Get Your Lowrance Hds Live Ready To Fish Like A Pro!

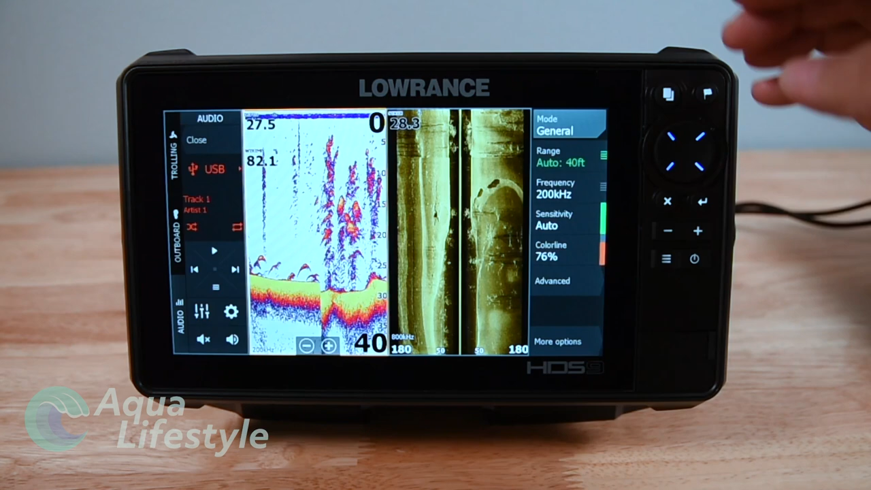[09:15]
Now back at the home screen the icons under the gear cog for the setup such as vessels here.
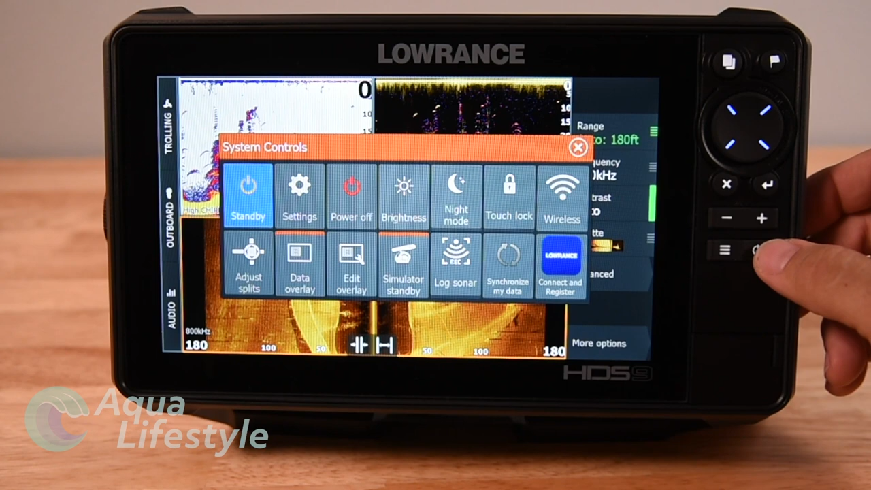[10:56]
you hit the power button here you have another control called system controls and this
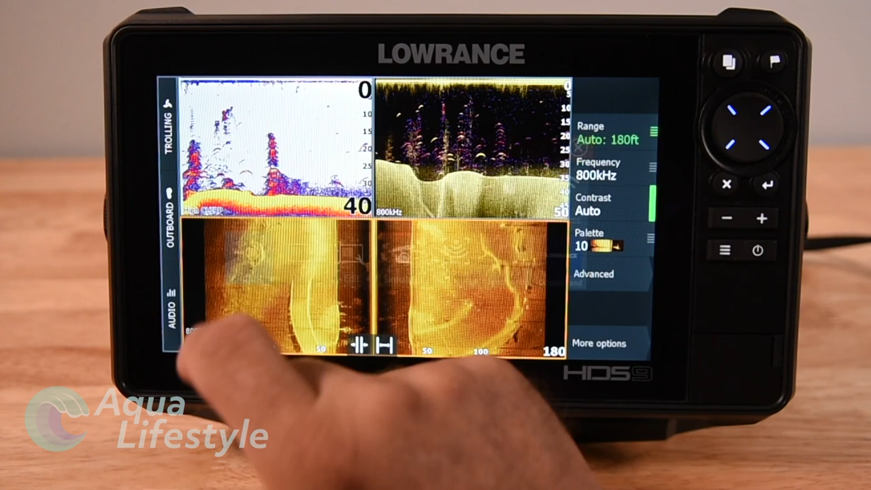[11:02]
allows you to if you hit that button you can actually drag it over and customize the size of each of those panels. So if there's one that you want more pronounced than the other or larger you can just drag it over and lock it into wherever you want. Now we'll go over the system control when you hit that power button that menu will go over that
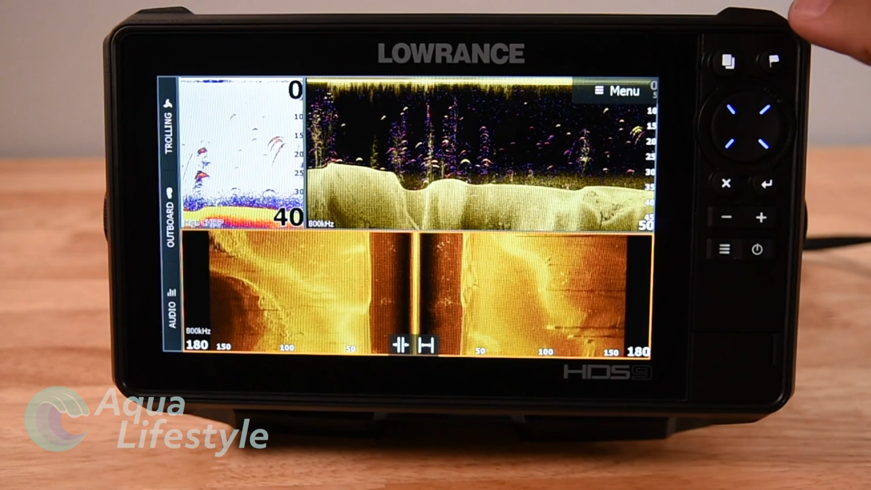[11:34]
once you have what you like you just lock it in and it'll be there you'll see it's right there we just pop it up and there it is saved to your favorites bar on the right hand side.
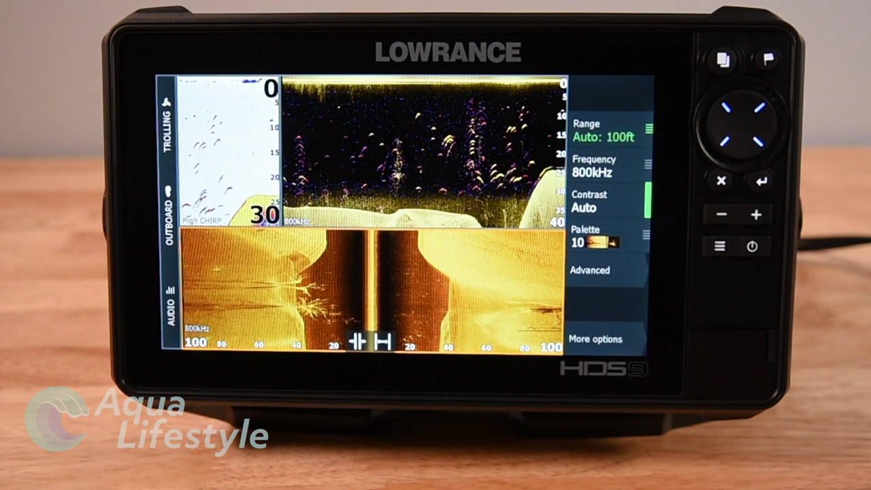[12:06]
you keep pressing it but if we go back to the home screen